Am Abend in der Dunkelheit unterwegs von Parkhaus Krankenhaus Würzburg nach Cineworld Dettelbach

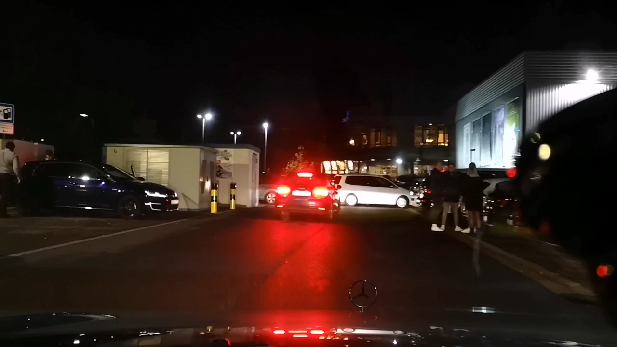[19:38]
Was ist das da drüben? Ein Elektroauto.
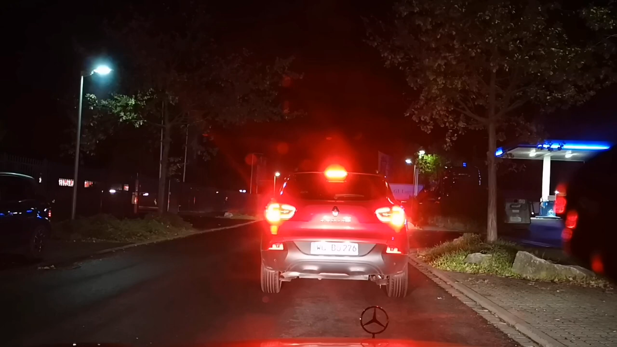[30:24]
Katja. Oh, jetzt haben wir uns im Stau vor uns.
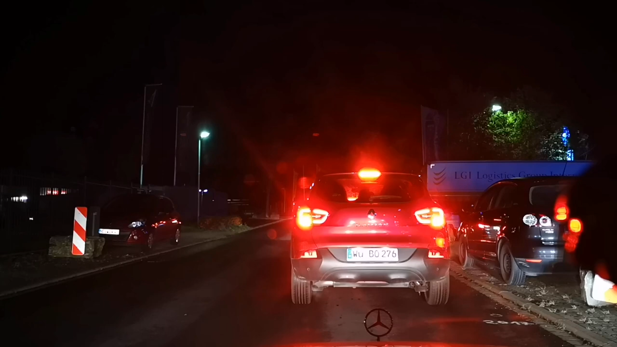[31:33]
Was ist da los? Also Film war gut, sehr empfindenswert. Also da vorne ist so viel Stau.
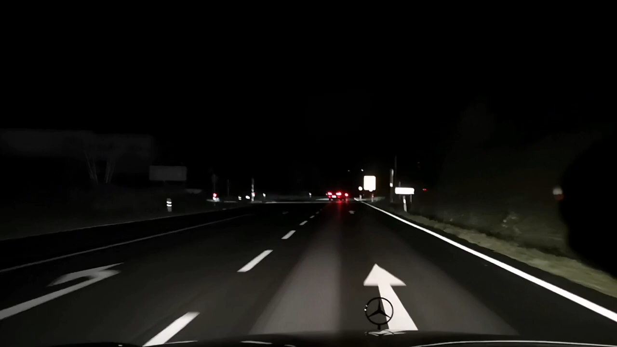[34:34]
Mega Stau. Das wird auch hochgefahren. Ja, Stau ausgedrückt. Das war ja ein Mega-Stau. Da hätten wir bestimmt eine halbe Stunde warten müssen. Jetzt sind wir auch rumgefahren. Kennen wir die Drücks. Aber trotzdem, der Film war wunderschön. Sehr empfehlenswert.